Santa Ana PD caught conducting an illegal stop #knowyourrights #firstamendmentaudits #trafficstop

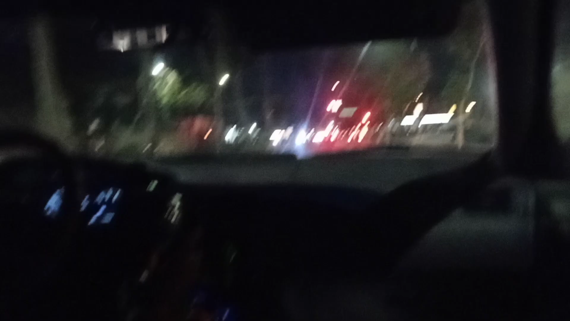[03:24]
fuck that shit we're gonna follow yeah these guys are full of it if you don't want to use your film no no i'm recording right now use your camera use mine yeah i'm recording uh these guys
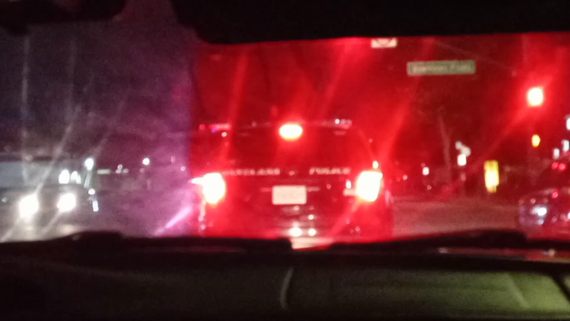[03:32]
said that the driver didn't use his turn signal he clearly he clearly did put your channel out there man constitution protected media